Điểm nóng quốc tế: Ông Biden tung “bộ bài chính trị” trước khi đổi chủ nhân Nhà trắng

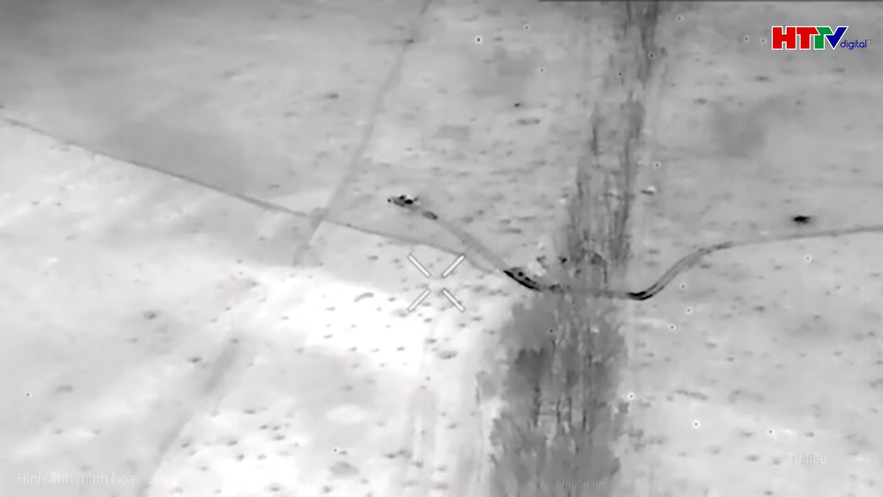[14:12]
Frunzenka nằm cách biên giới Nga chưa đầy 10 rậm, khoảng 15 km.
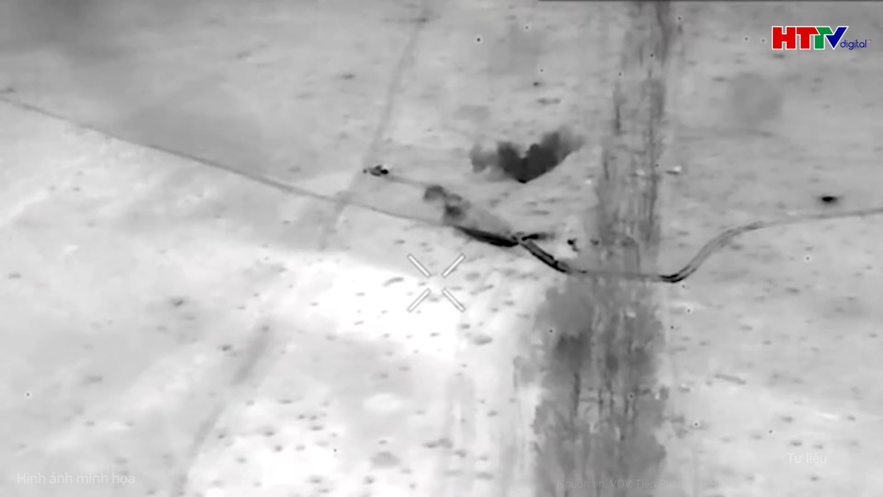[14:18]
Đoạn video đen trắng dường như được quay lại bởi một máy bay không người lái UAV ban đầu cho thấy
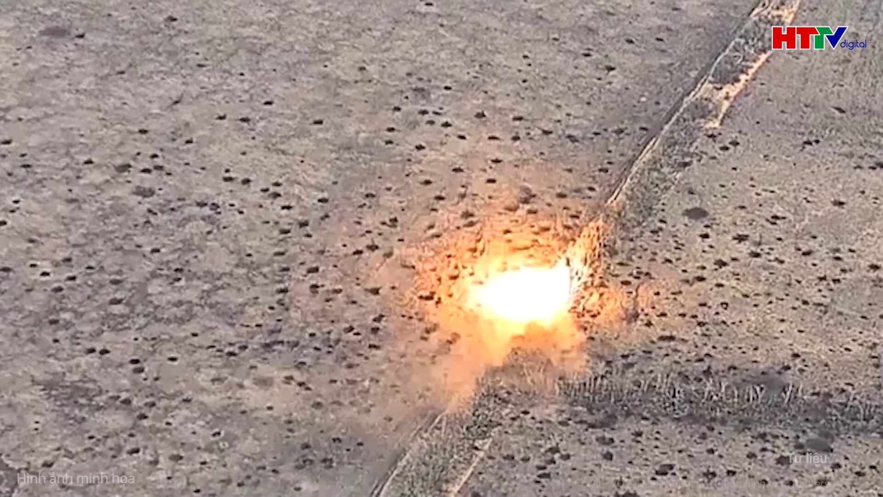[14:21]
một số phương tiện di chuyển dọc theo con đường hướng đến một khu rừng nhỏ nằm giữa các cánh đồng.
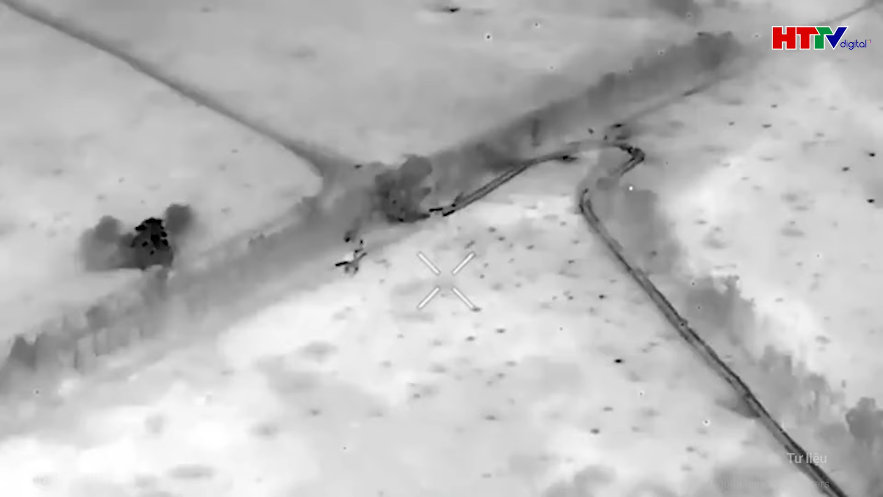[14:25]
Sau đó, địa điểm này bị tên lửa Iskander-M của Nga tấn công.
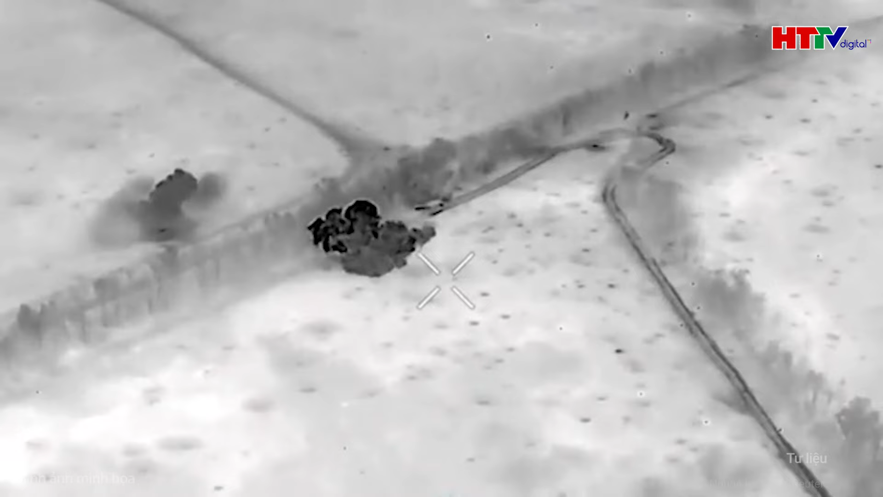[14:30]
Trong đoạn video, có thể thấy khoảng một chục vật thể bốc cháy chỉ vài giây sau khi tên lửa chạm mục tiêu.
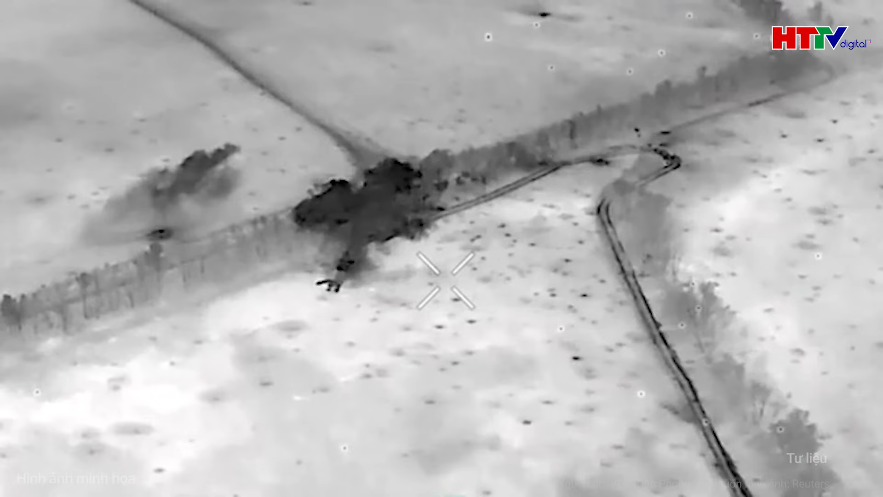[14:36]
Theo thống kê từ Bộ Quốc phòng, 12 xe bọc thép và 5 xe bán tải đã bị phá hủy.